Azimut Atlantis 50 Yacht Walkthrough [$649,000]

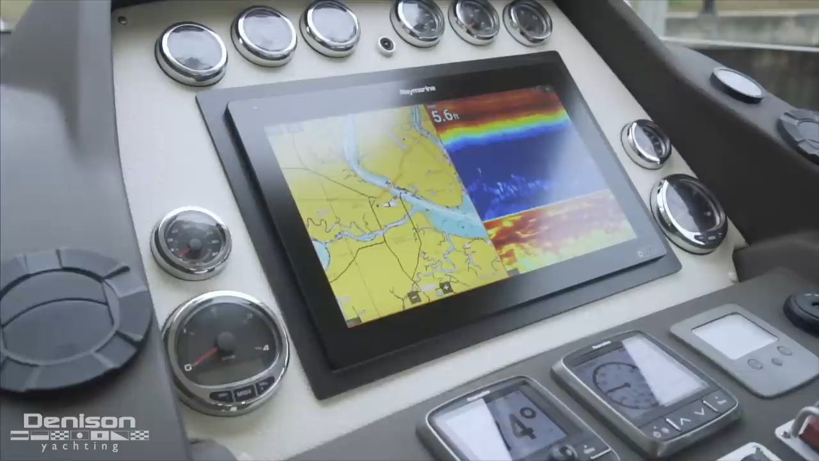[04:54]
On screen: depth 5.6 ft
The nice thing about this system is you can display all of the gauges and all of the information on this system.
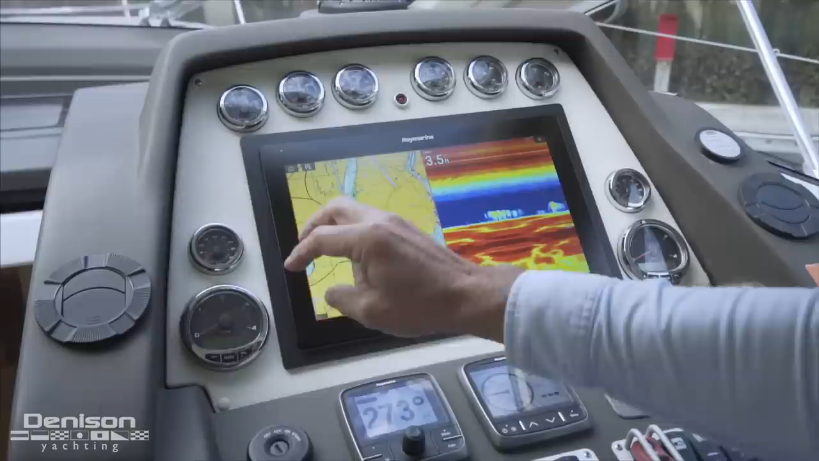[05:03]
And also you've got the redundancy of having the analog system and the gauges all the way surrounding it.